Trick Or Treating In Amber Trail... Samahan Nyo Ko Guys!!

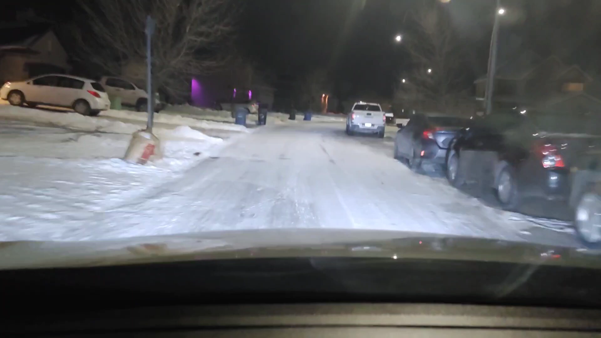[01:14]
Saka madulas ang daan, kaya siguro ay iba dahil at nila nag-record rating, eh. Dito tapos na tayo sa kabila.
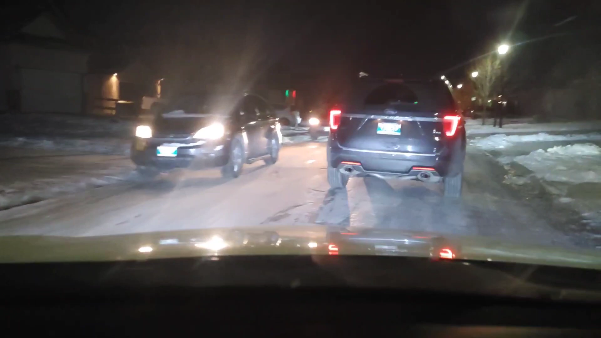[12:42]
Sa bandang dulo guys, tapos eh, balik na tayo guys.